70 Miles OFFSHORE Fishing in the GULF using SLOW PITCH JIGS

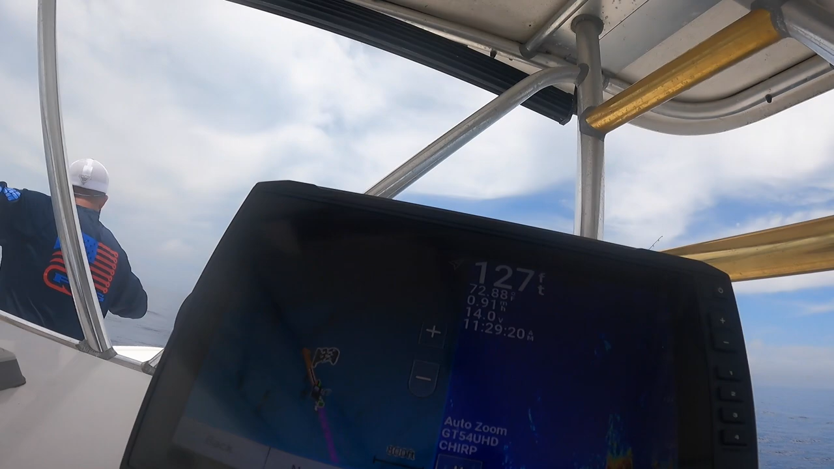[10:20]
On screen: depth 127 ft
So guys, if you guys can look right there, I got a big old ledge right there that we just drifted on top of.
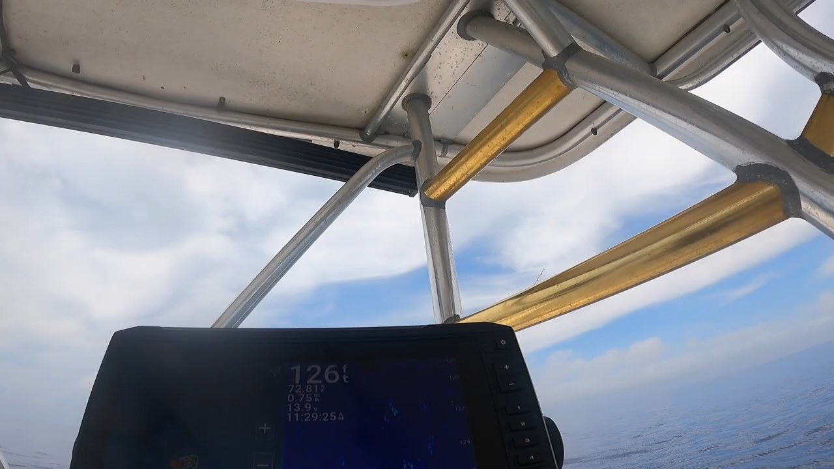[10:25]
So I gotta figure out which way we're gonna drift. Dropping the chicken rig on that big spike we just ran over, guys.